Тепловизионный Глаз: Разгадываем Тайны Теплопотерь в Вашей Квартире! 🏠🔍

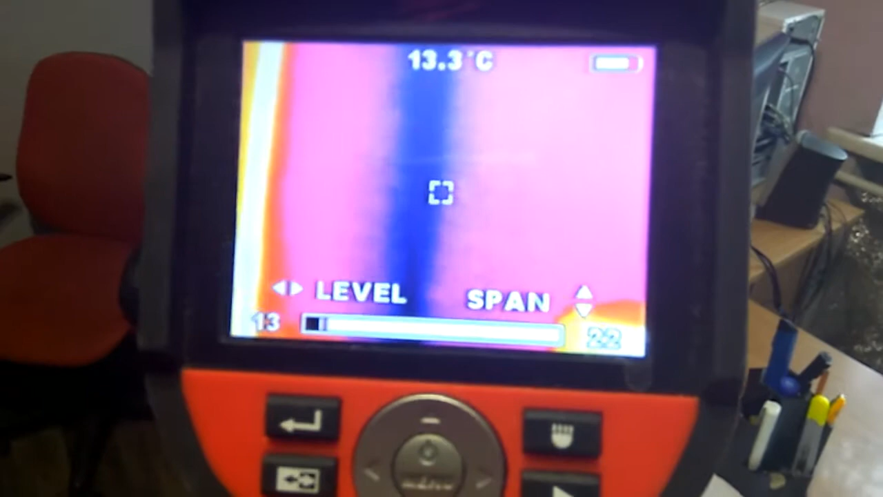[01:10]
Нас не устраивает дельта больше 6 градусов Цельсия. И мы это будем фиксировать.
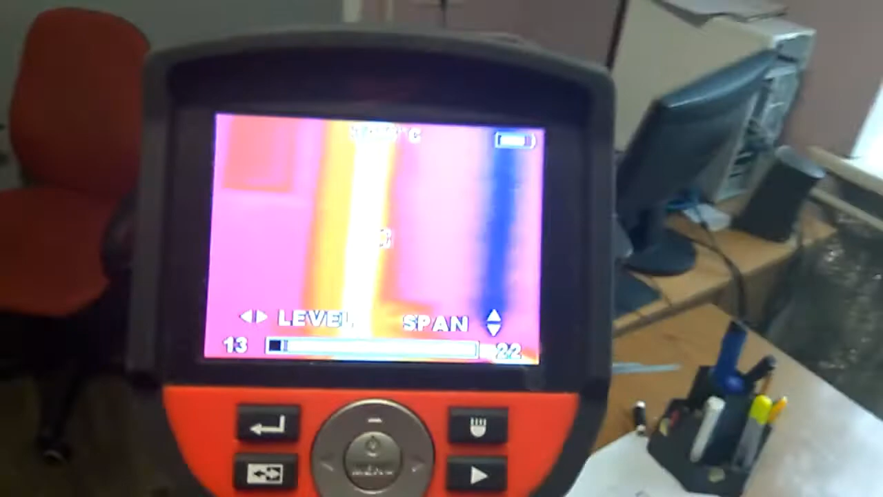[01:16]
Вот как раз сейчас мы видим, что есть промерзание угла.
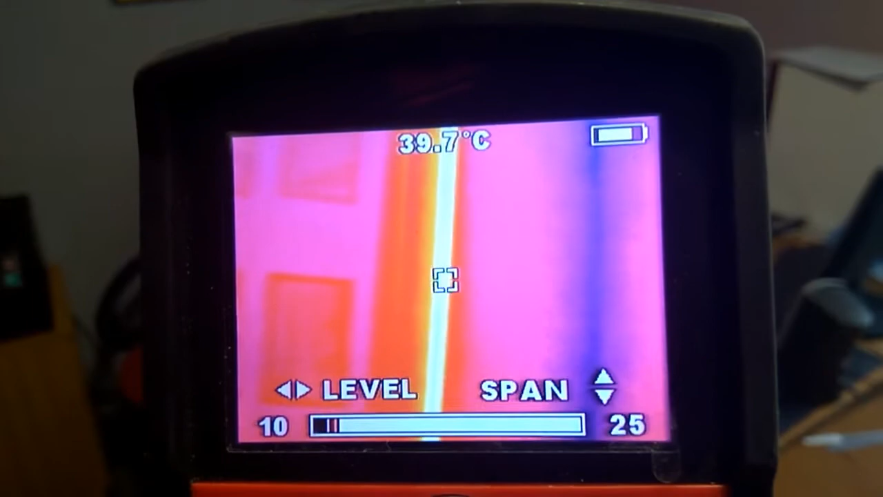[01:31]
On screen: spot 39.7°C
И рядом с ним холодный угол с температурой 12 градусов.
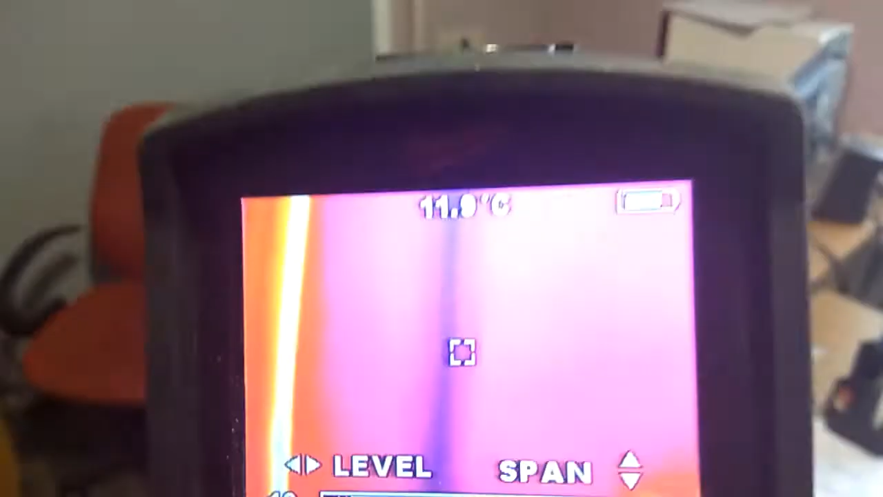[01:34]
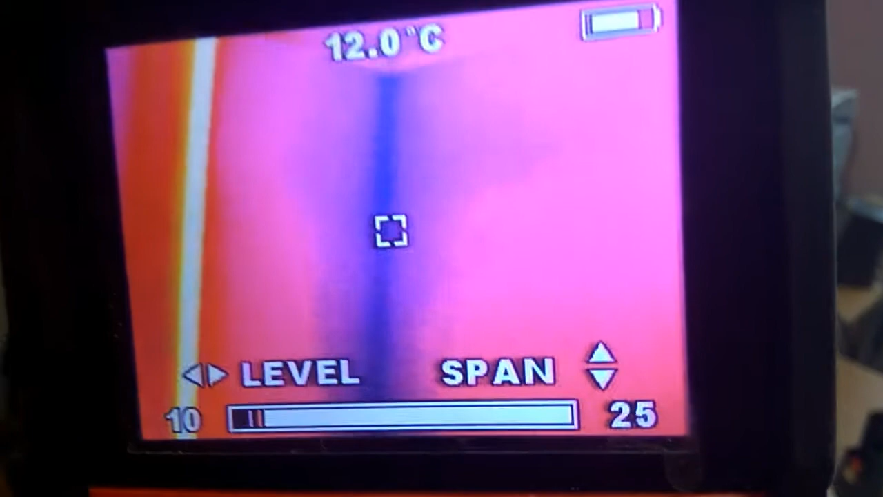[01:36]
On screen: spot 12.0°C
Этот участок, через который холод попадает в квартиру.
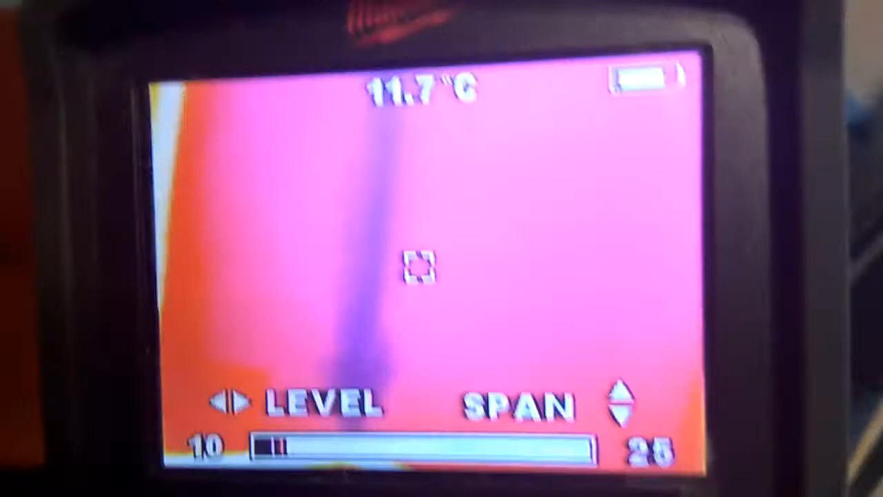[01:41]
On screen: spot 11.7°C
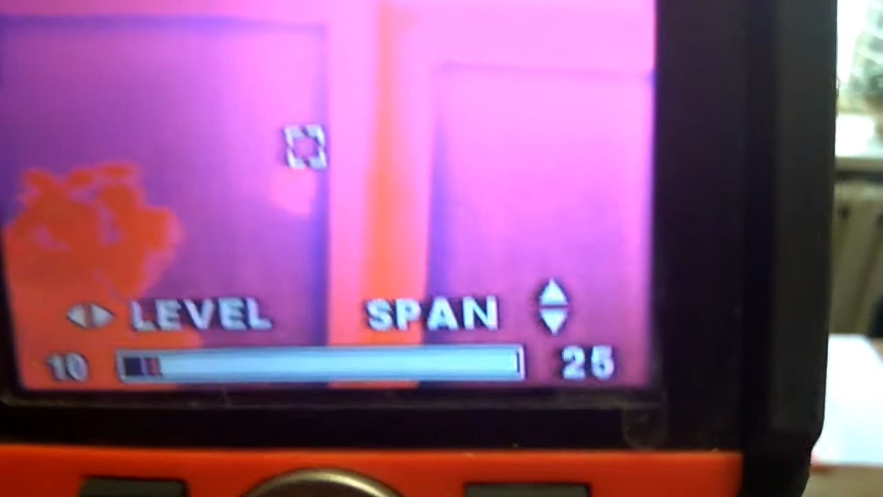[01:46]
Также источником холода у нас является окно. На поверхности стеклопакета температура у нас 12 градусов.
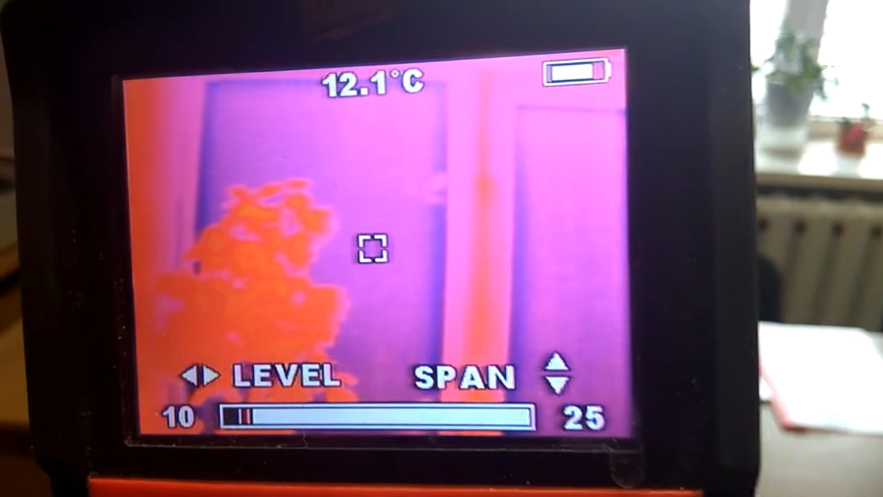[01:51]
On screen: spot 12.1°C
На наружной стене температура у нас 14 градусов.
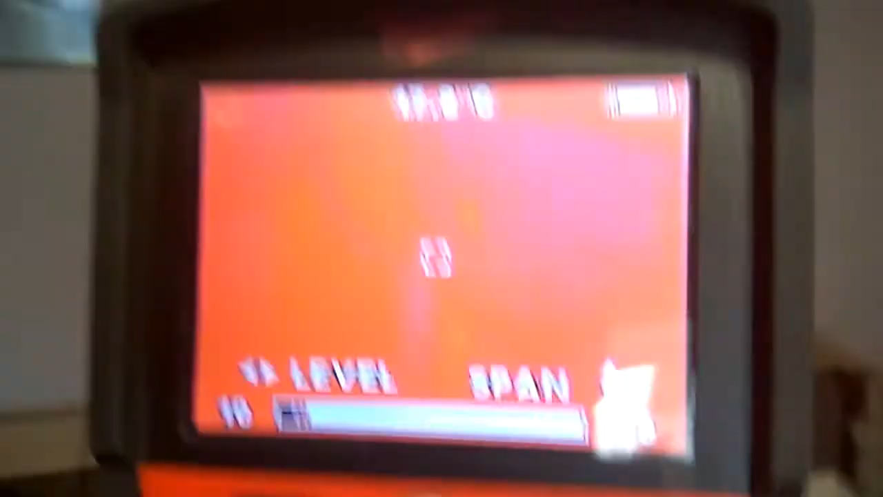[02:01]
На стене внутренней температура у нас 18 градусов.
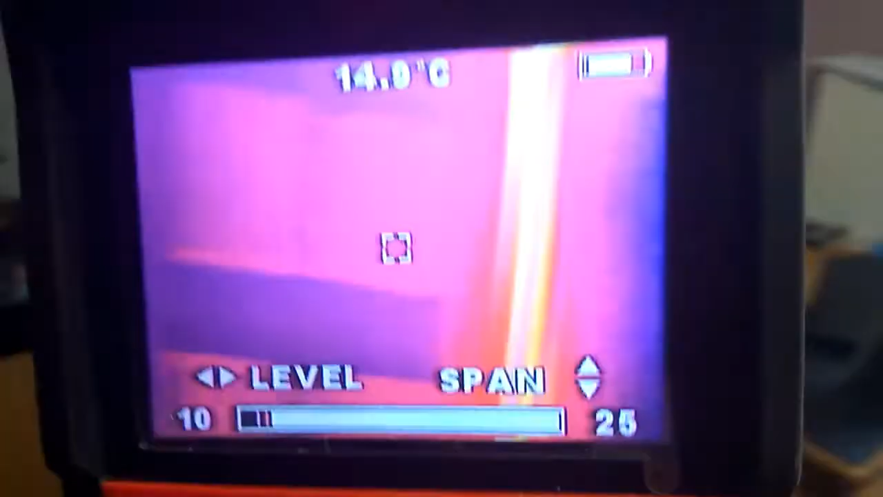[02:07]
основные теплопотери в этой квартире идут через угол, который сильно промерзает.
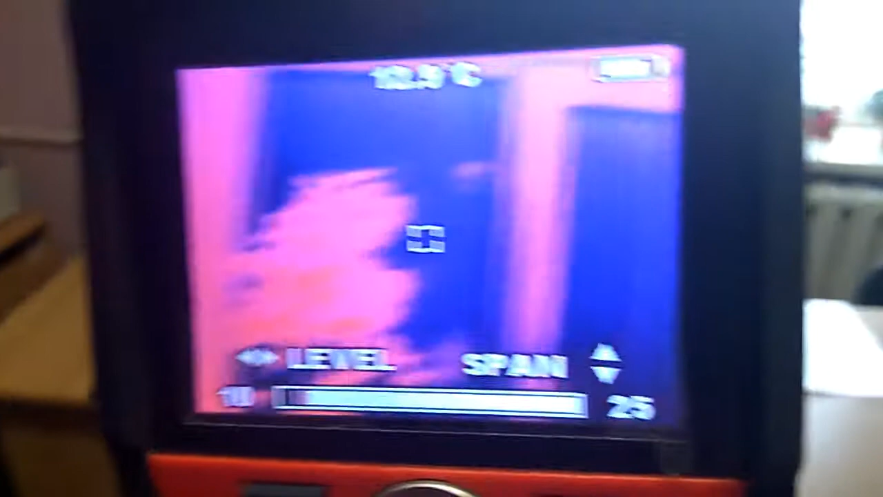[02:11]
Через стеклопакет. И через наружные стены.
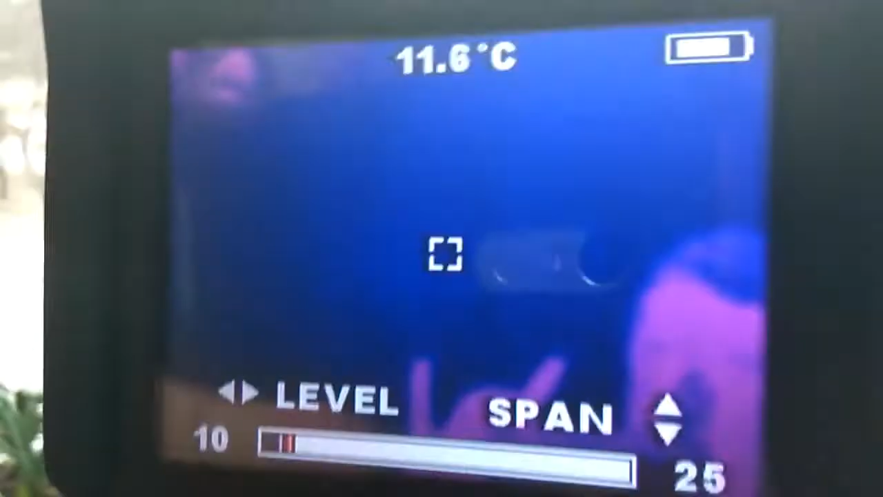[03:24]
On screen: spot 11.6°C
Отметим, что температура на поверхности стекла у нас 11,5 градусов.